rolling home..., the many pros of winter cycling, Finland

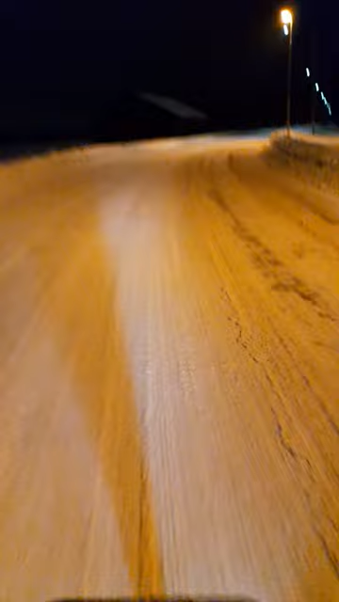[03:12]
you see these grooves and trails and and now here this middle part you see where cars have been driving this is usually where it's quite fast to cycle but you have these like a bit later you have these edges right and left of this and now those might be under the snow and